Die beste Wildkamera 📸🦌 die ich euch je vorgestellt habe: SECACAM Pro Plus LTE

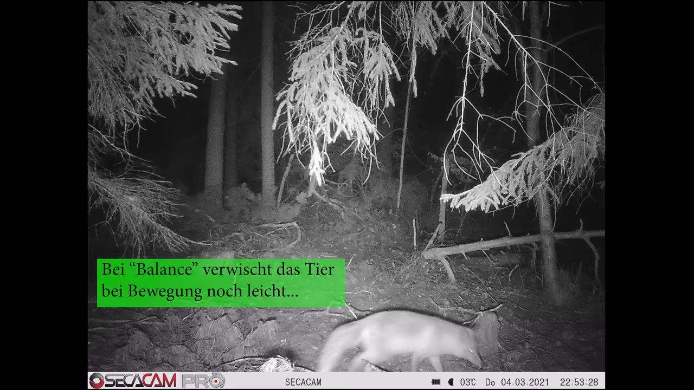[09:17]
Aber unter dem Strich war mir das dann auch trotzdem zu verwaschen. Und deswegen habe ich dann irgendwann auf maximale Schärfe gestellt. Das heißt, der Blitz hat nicht mehr so eine hohe Leuchtweite.